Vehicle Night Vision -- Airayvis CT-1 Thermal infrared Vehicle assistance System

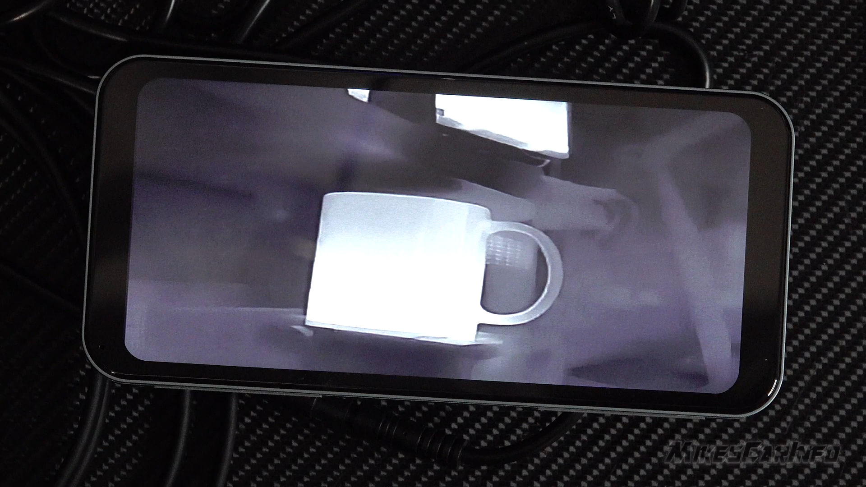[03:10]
And when you tap the screen you can play right here. You can also record. You can also turn the volume off right here so you have the different icons.
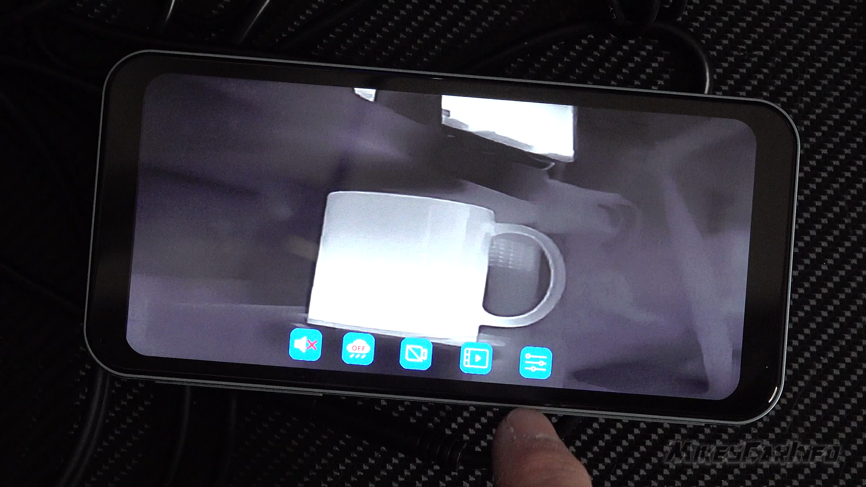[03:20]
Here's the settings here to the right. You can change the language. You can change from meters to feet.
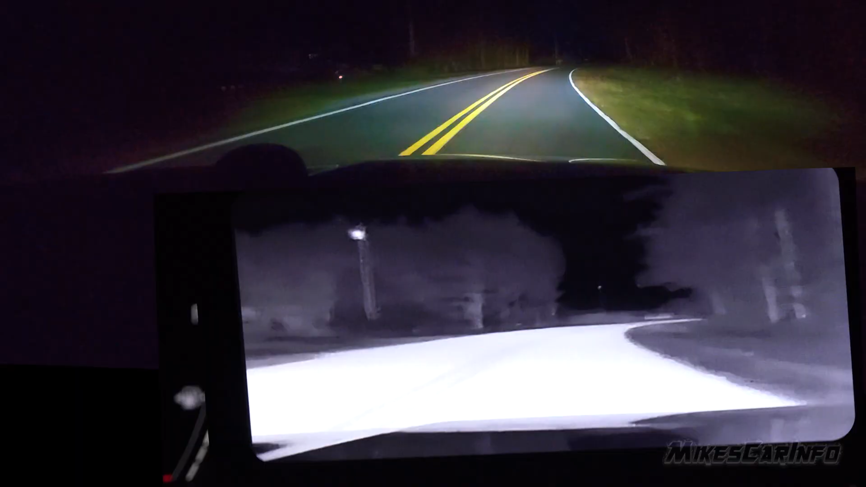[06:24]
The way this system works is that hotter stuff, there's a pedestrian there on the side. Yes, should be able to start picking up pedestrians and people around. There on the side you can see it. Somebody standing there directing traffic and there should be another one up here. That's a car. There's a pedestrian and a car so I was able to recognize that.
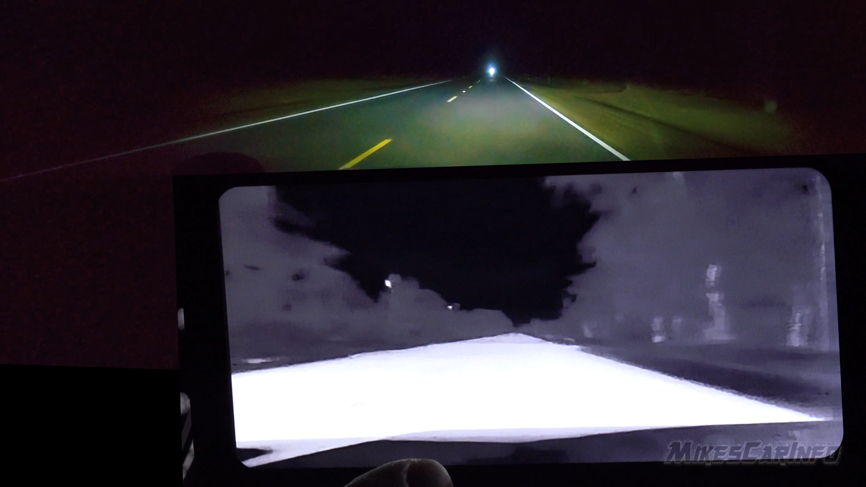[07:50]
So I'm able to see way down the road, a lot further than what I can see with my eyes, especially when there's bright lights in my face. Like this car, I can't see past it hardly. So being able to have certainty of what's past it is really nice. So I noticed this system is able to recognize cars usually pretty good, but there was a car on the side of the road it didn't recognize as, I guess, because it was cold. It wasn't running.
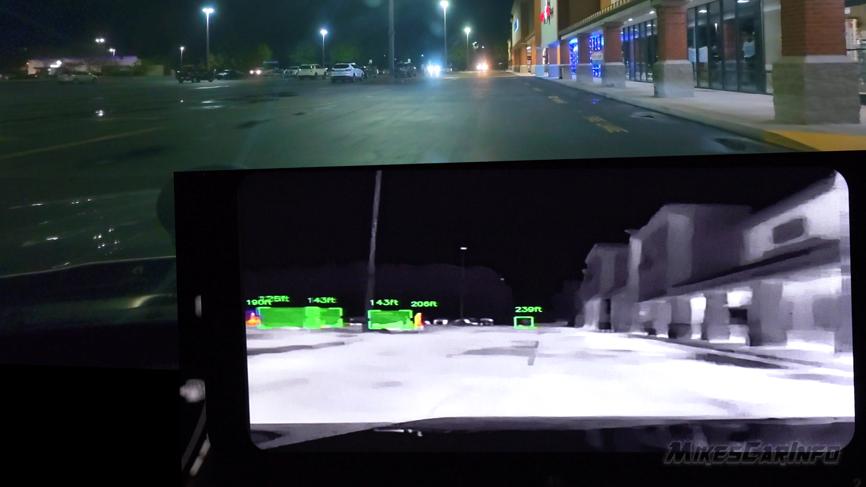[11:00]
All right. So there's a pedestrian there in front of me. Now you notice it doesn't, it's showing it in color, but it doesn't have a blocks around it. It just shows the color and it shows the distance away from the vehicle. And then you have these different vehicles here. One of them is driving, the other ones are parked and it shows the distance between me and the vehicles, basically me and the object. Um, so there's some, you can see there are some pedestrians down there.